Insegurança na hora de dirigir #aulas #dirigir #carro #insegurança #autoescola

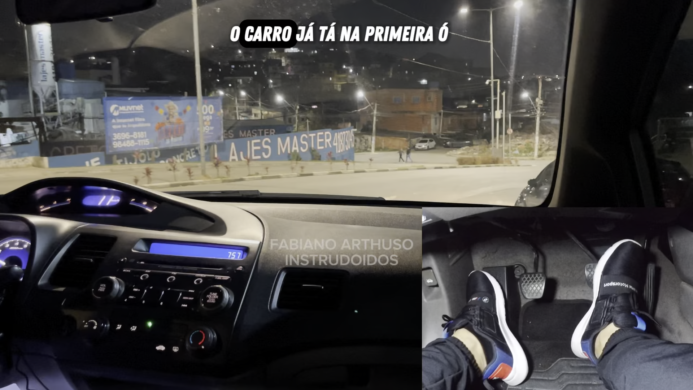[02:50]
Porque a marcha Ela já tá aqui O carro já tá na primeira, ó Já tá saindo Então eu sei que a velocidade do carro aqui Ó, tem uma moto vindo ali Dei seta pra esquerda Eu sei que tá vindo o carro ali Vou virar pra esquerda aqui, pessoal
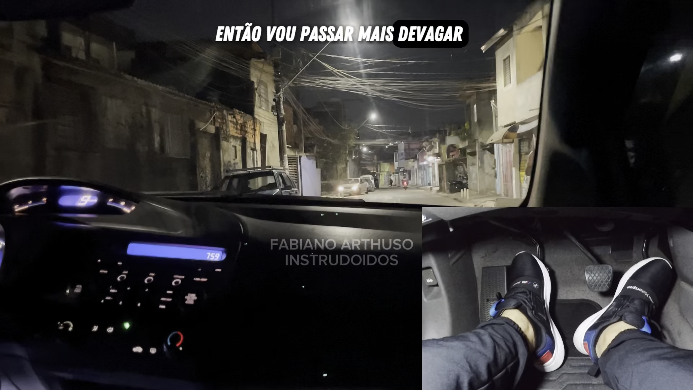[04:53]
vou passar mais devagar A ideal O ideal é você Sempre Fazer Esse controle aí
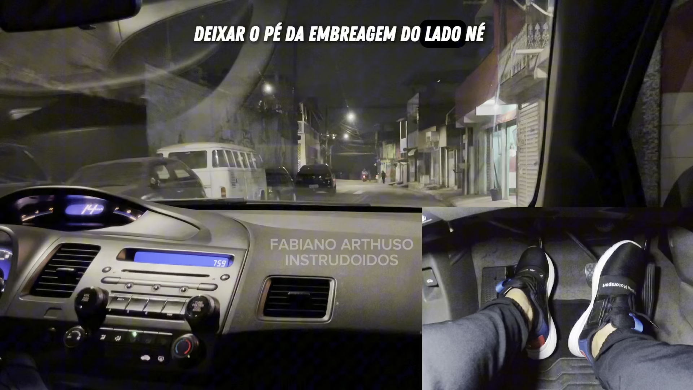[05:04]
Deixar o pé da embreagem do lado Se tá na autoescola Aqui no dia a dia Pisar na embreagem até o final Já coloca a segunda Se fosse na
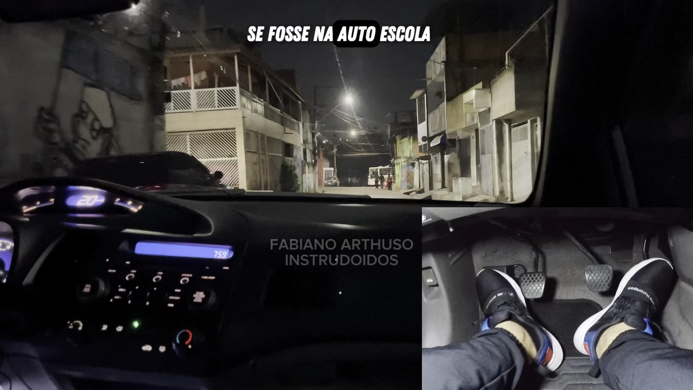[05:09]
autoescola De uma marcha pra outra Você tem que deixar o pé da embreagem do lado